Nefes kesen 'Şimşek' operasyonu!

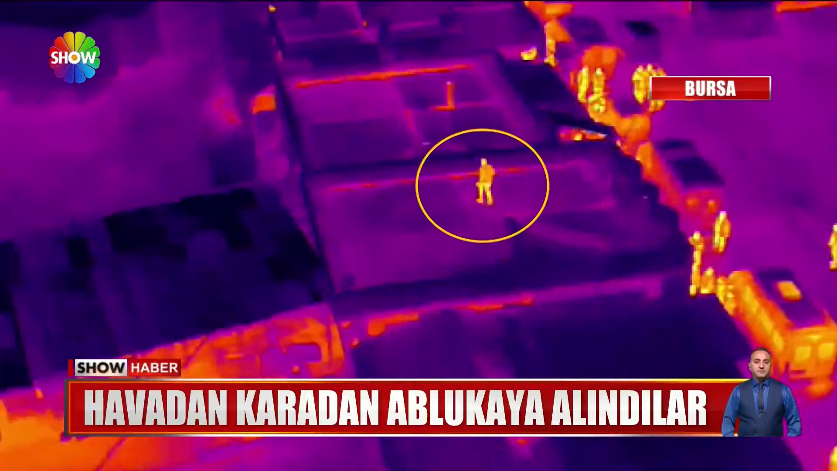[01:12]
Çatıdan atlayan zehir tacirleri ise İHA'ların takibindeydi. Kısa sürede yakalandılar.